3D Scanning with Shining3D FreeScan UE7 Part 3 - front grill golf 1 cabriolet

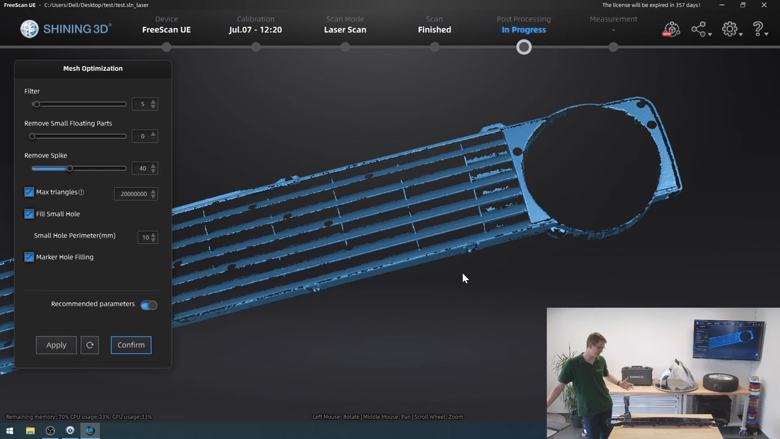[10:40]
I could go back, I could replace some of my markers so this doesn't happen. But for my intents and purposes, this is fine.
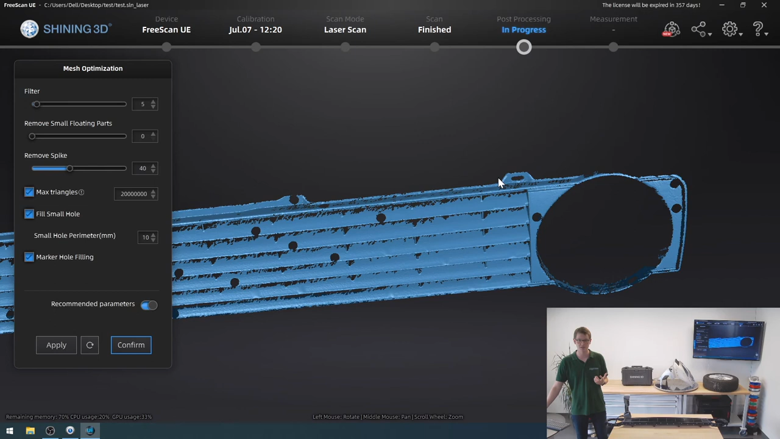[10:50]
I get my connector right there and right there, and I have the snap fits, all of them right here.
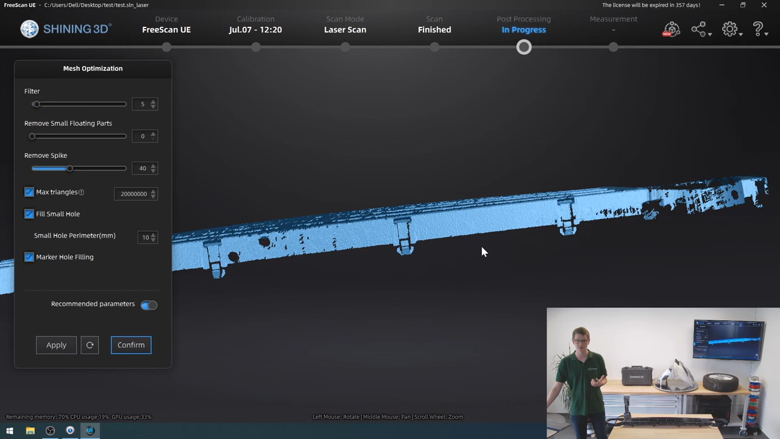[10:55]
So all my connections are quite obvious.
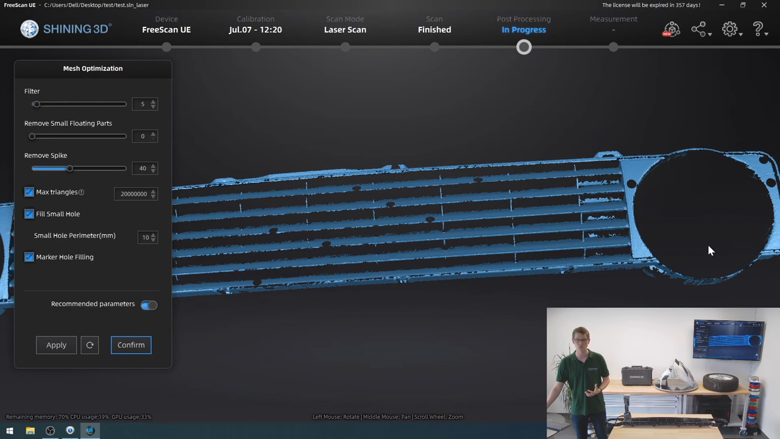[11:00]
And I have enough of the headlight bay as well to determine, okay, this is where the lamp goes in. I can have the diameter figured out quite easily. So for my intents and purposes, this 3D scan is entirely sufficient.